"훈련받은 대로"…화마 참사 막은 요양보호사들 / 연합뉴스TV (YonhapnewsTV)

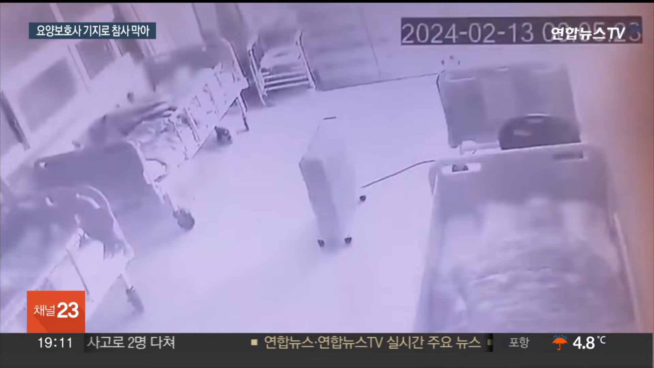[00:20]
모두가 잠든 새벽, 건물 6층 요양원 병실 한쪽에서 새빨간 불길이 치솟습니다.